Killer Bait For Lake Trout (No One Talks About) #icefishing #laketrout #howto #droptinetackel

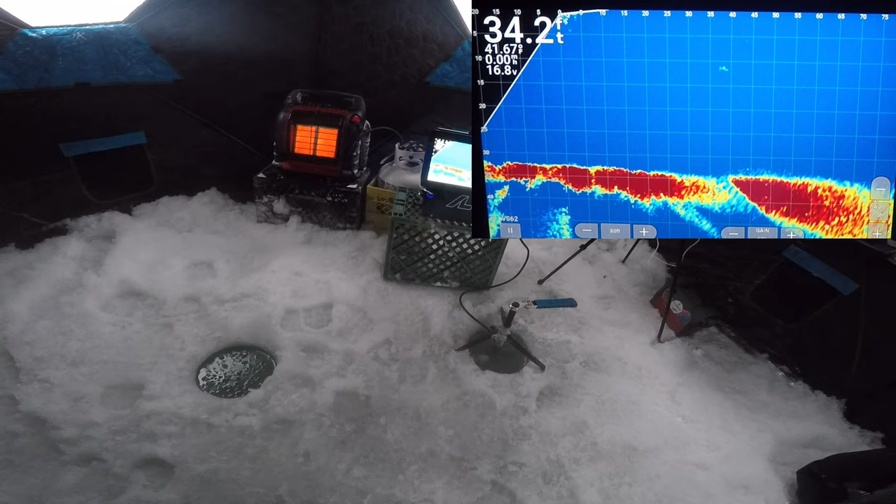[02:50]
All right, so we got everything rigged up in the tent. We got all three cameras going. Head camera check, sonar camera check, main camera check. I'm just gonna tie up a quick leader here onto my rod and then we're gonna show you these funky baits I'm gonna be using today.
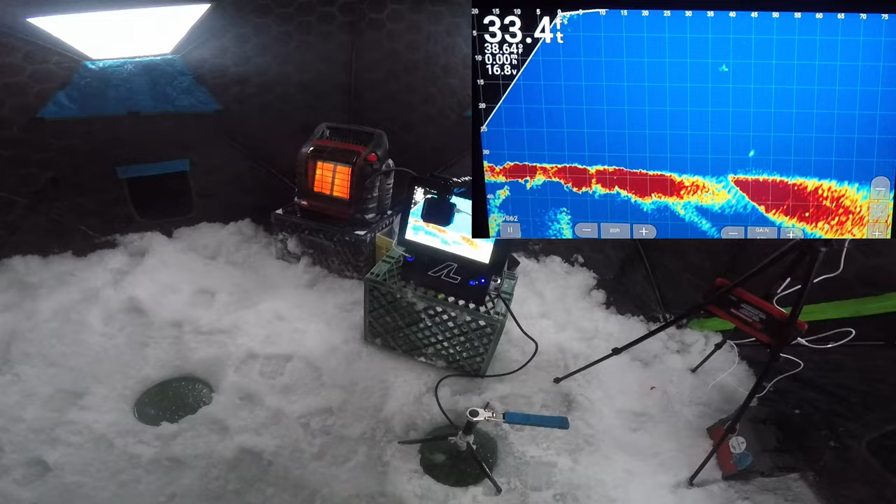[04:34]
Oh, there's already a fish on the live scope here coming in. See how quick I can get this rigged up.
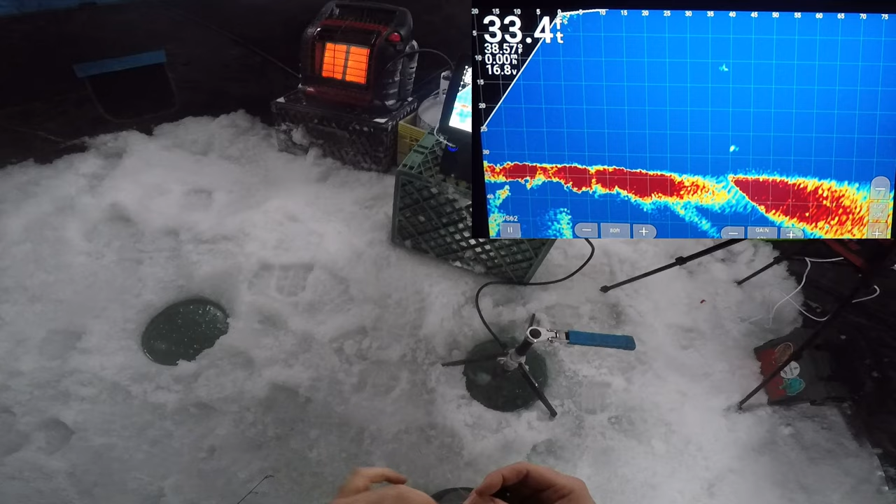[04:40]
Oh gosh, hurry.
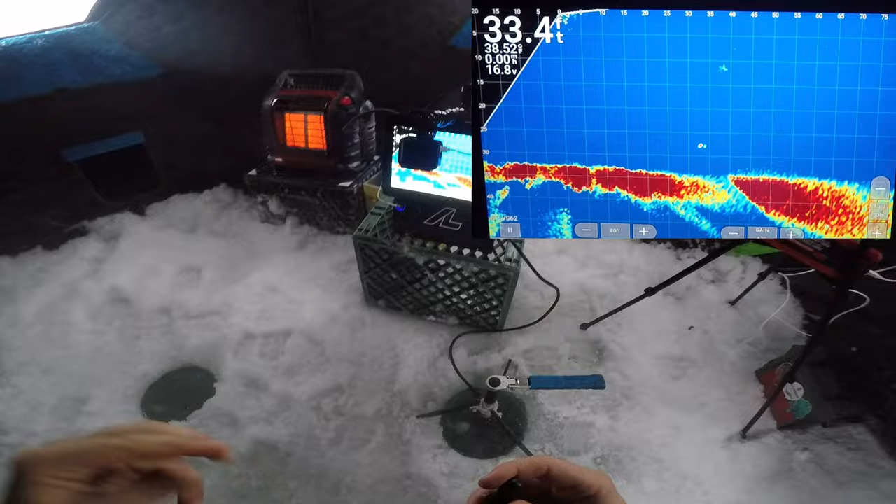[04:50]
Cutting my tag in, dropping it straight down. Don't even know how my drag is. It's frozen solid. Oh man, it's so loose. Well, there was a fish there. Seems to have vanished.
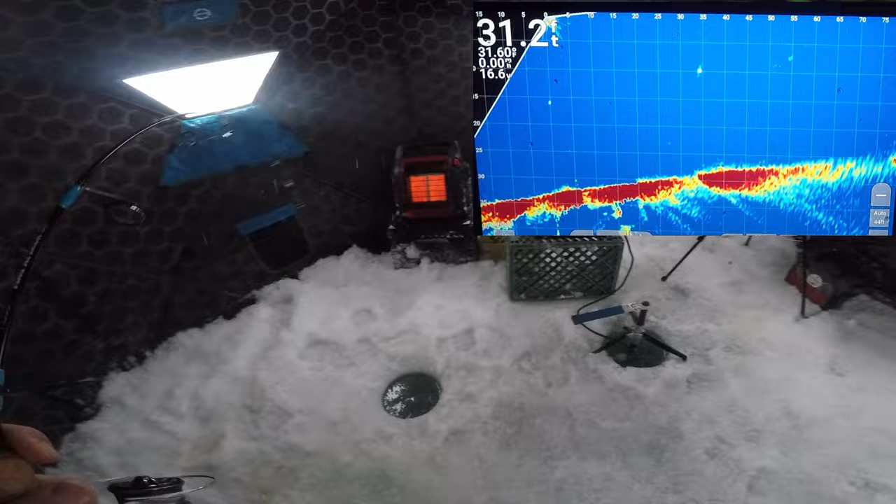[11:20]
Gonna pound the mud and then lift up again and see if it comes in. Hammered it on the bottom.
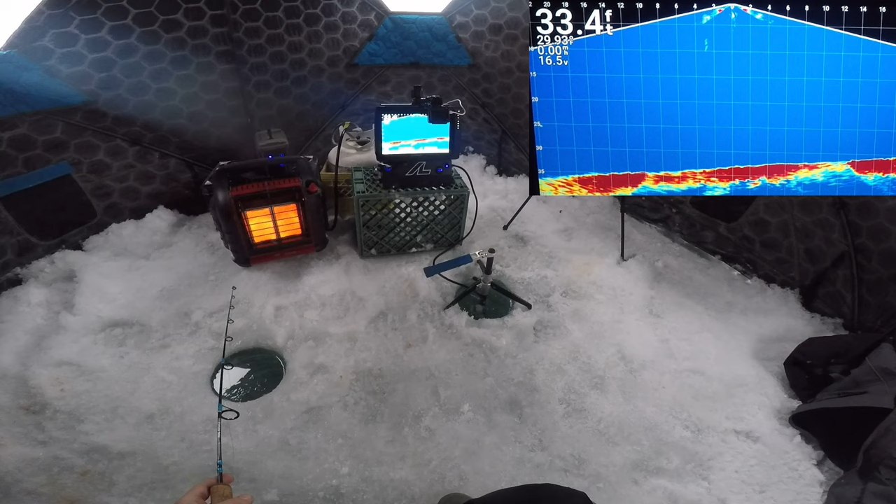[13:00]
There's a fish on the bottom rooting around. There's two fish down there right now. Just feathering it up above them. Three fish down there right now.